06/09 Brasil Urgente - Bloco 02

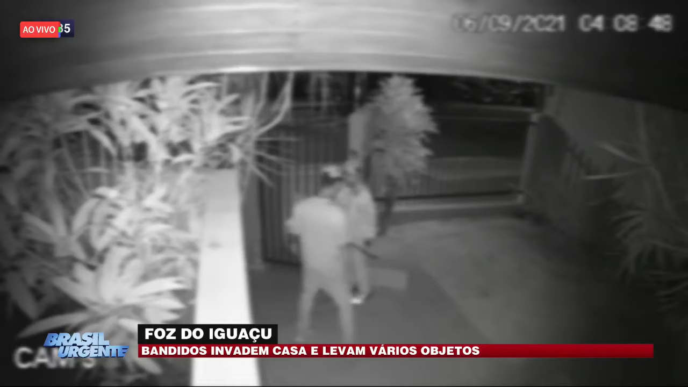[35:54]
E essa situação, inclusive, a gente tem também imagens de câmeras de segurança da própria residência, que flagraram ali um momento exato em que os indivíduos conseguiram entrar nessa residência. Eles utilizaram ali uma espécie de pé de cabra justamente para abrir o portão e conseguiram furtar aí um notebook, joias, entre outros objetos, incluindo aí roupas e tudo mais. Segundo informações das próprias vítimas, elas não estavam na residência.